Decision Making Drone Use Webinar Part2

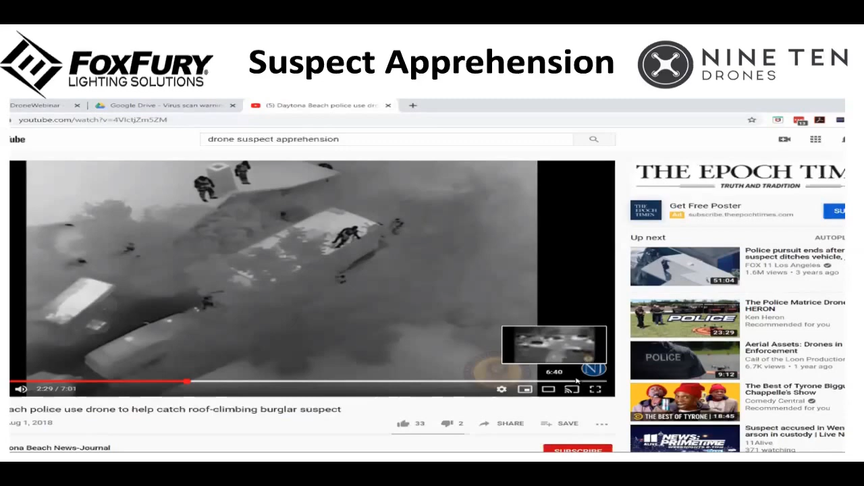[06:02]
absolutely and and some of these these flirt images are getting so good that you can actually see if they're carrying a weapon with them and uh you know that of course you can't you can't put enough value on that um and i say you know he's there like if to play if this video played out you would see that the officers kind of know that he's on the roof but they can't see what he's doing
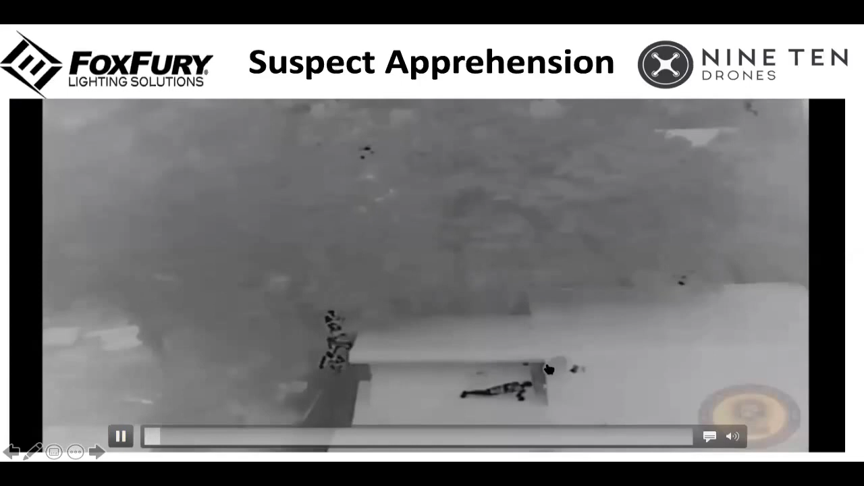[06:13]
on the roof so that drone up there it allows you to know this suspect he's not armed he's not hiding he's really trying to get away and maybe we can approach he's more approachable um yeah correct or you know just knowing which direction he's facing is huge uh you can redeploy assets to kind of flank if you need to if you've got an open area where you're trying to keep somebody um we did test the uh the color palette in a field on a field that was uniform that was more of a uniform temperature and uh there are
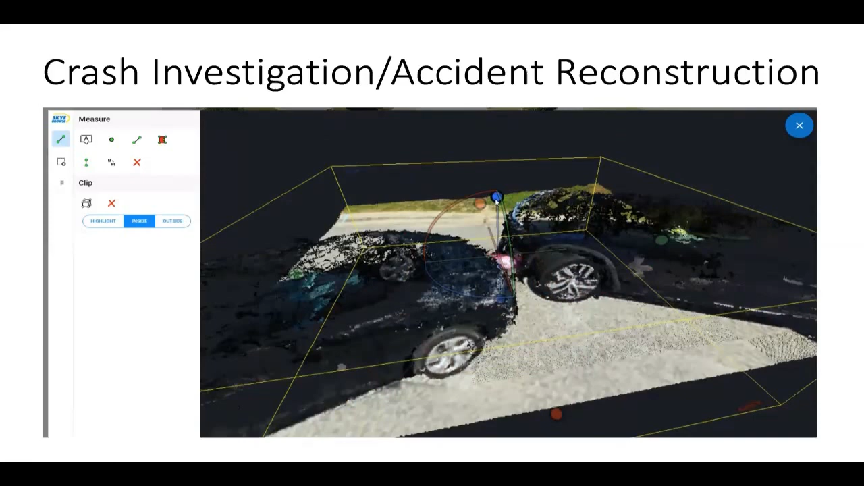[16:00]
created this model you can now go in here and you can pull out uh different sections you can modify it get different uh crush factor impact um just just pull all sorts of data and again you're doing this quickly and efficiently and clearing the roadway um whether it's daytime or nighttime yeah and that's that's really important for officer safety as well as just getting the public movement again um everybody hates when highways are closed um and and just write that skybrows is so easy to use that you don't have
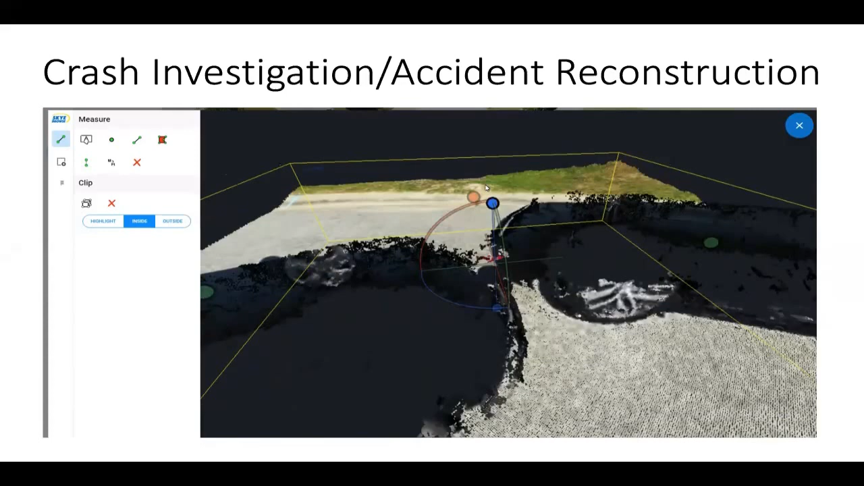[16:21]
to work with it all the time in order to be able to get up in the air and quickly get your mission going and end it and get the information back you're not waiting hours to get that map back so that's a huge benefit to our crash teams and it's a huge benefit to the public in general and the departments are saving a lot of money not having to keep personnel on the roadway jack we'll send out a a thank you email to all the attendees that'll have some information about skybrows pix4d and all the different softwares we're going to do another webinar just on software applications
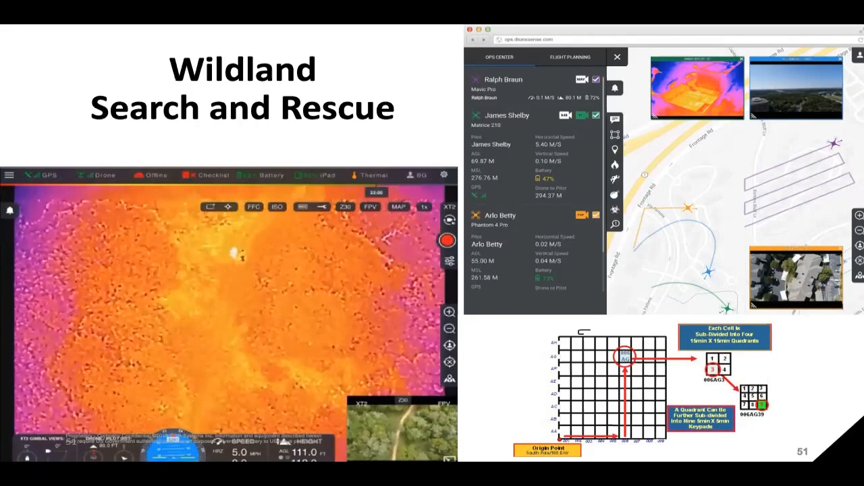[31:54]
of what appears to be two or a ghost off to the left there and so we can move on to the next slide uh your color palettes